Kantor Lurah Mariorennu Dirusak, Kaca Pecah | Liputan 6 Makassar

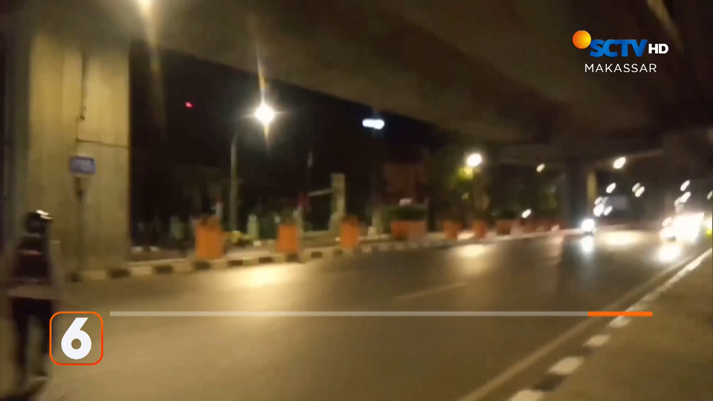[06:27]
Balap liar yang digelar sejumlah remaja berlangsung di ruas jalan protokol Andi Pangeran Petarani Di Kecamatan Panakukang,
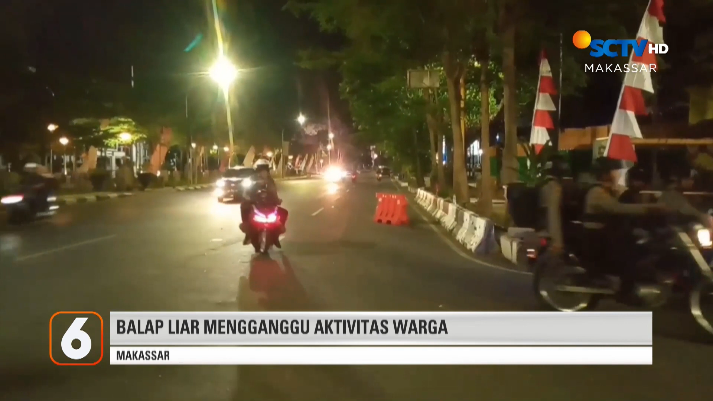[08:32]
warga di sekitar lokasi Akibat suara kenal pot yang bising Pembubaran balap liar oleh Polrestabes,